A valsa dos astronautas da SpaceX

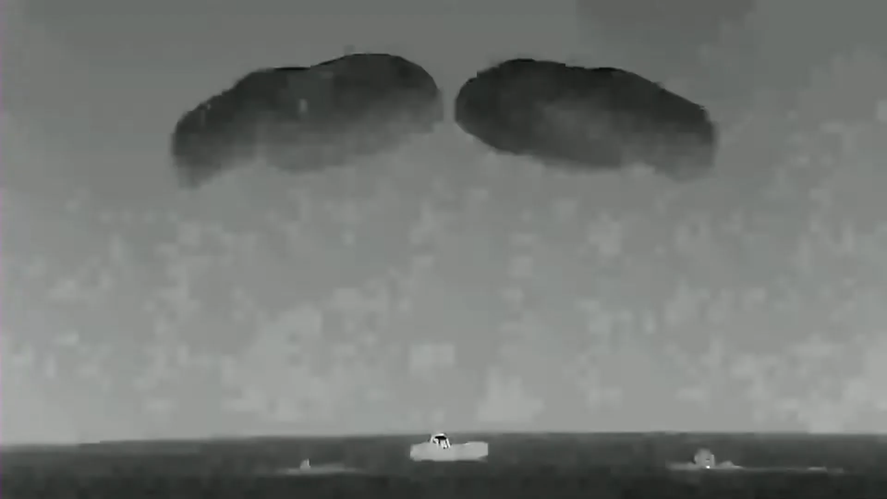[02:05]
deixaram a Estação Espacial Internacional e pousaram no mar da Flórida, nos Estados Unidos.